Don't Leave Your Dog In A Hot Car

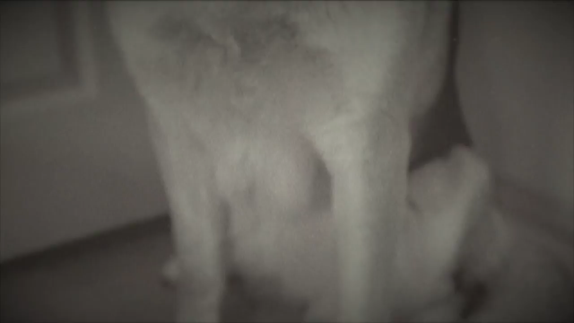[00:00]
This is Regan. She is a five-year-old, 70-pound German Shepherd, a fine example of a dog.